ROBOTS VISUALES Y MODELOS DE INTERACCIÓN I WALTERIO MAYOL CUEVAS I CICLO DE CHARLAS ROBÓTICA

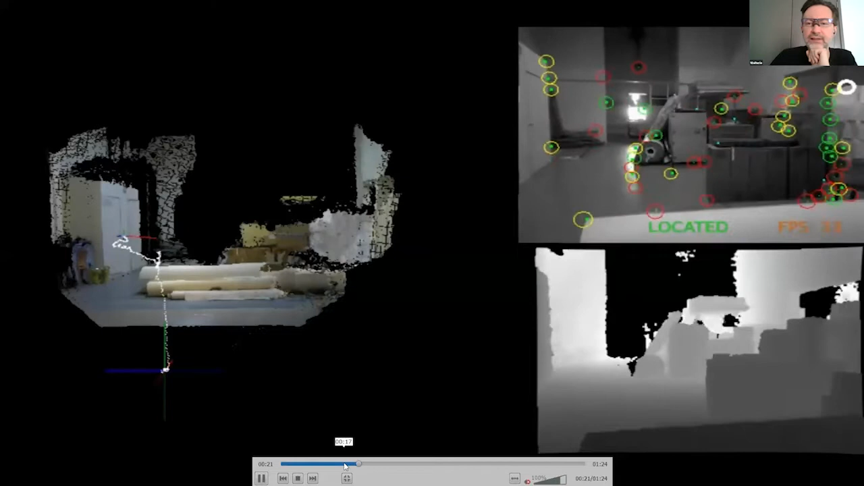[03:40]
hace ya 10 años más o menos, tiene que ver con drones que vuelan y tratan de construir mapas en el espacio.
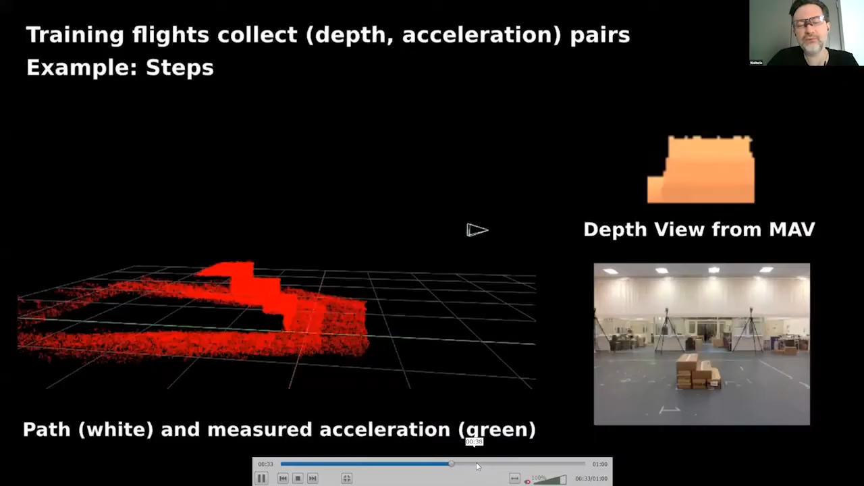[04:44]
basado en información visual, cuál va a ser el cambio de aceleración para que el dron
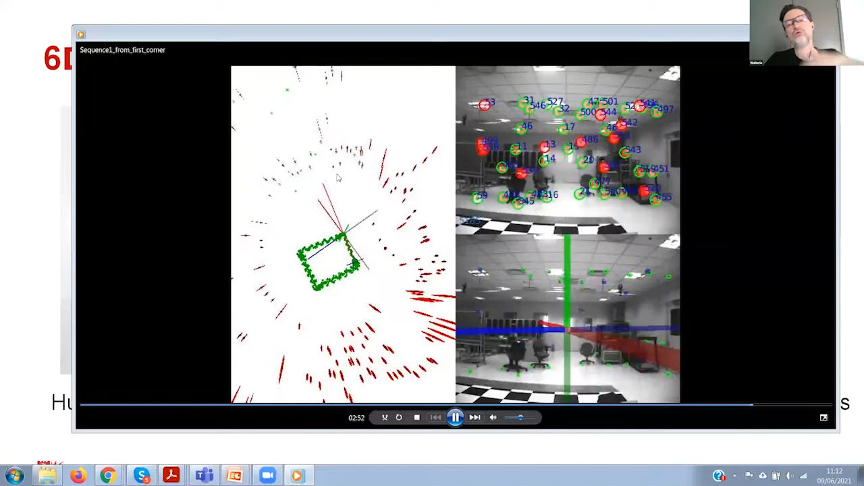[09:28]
Esto es lo que hacen los sistemas tradicionales de mapeo visual en seis dimensiones.
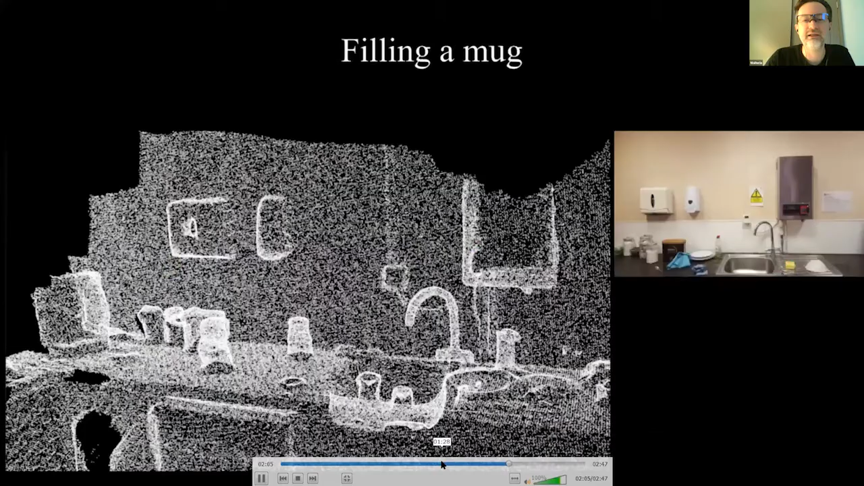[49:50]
perdón y está tratando de entender qué es lo que podría pasar en este espacio que jamás vio antes en este caso está tratando de buscar dónde puede sentarse una persona
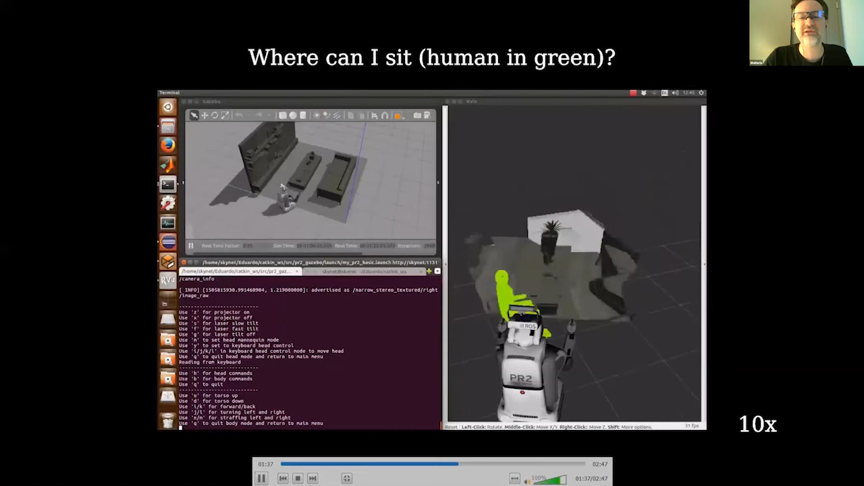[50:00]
hemos también hecho cosas como como esto con cámaras de profundidad de RGB en donde aquí por ejemplo el ejemplo que les mostré en donde con un solo ejemplo entrenamos dónde puede colgarse un gancho ahora tratamos de buscar dónde puede más colgarse
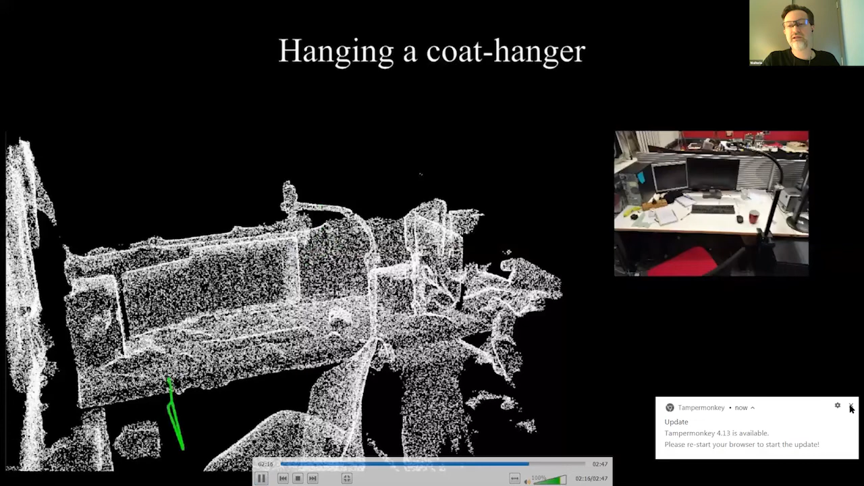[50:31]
este gancho y encontramos algo que yo mismo he hecho que puedes poner un gancho al borde de una de una mesa o lo puedes poner en algo en algo como esto que está acá que es un es un tripié de una cámara
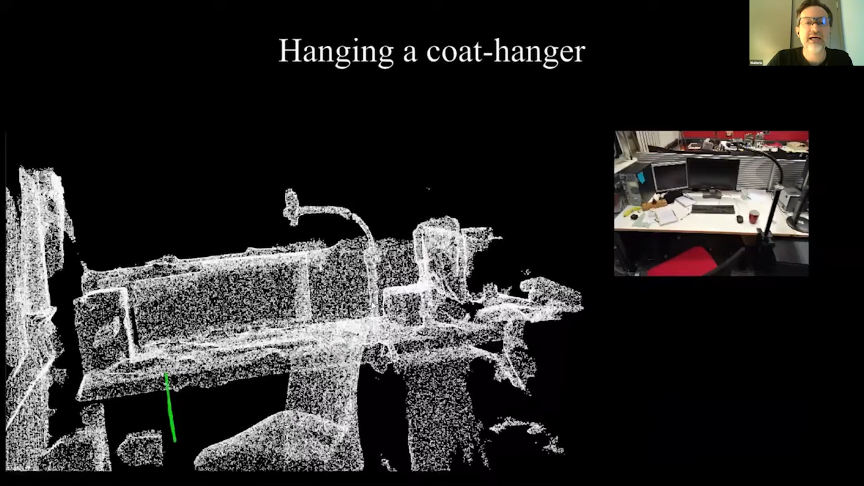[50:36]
lo que significa que esta esta representación es bastante genérica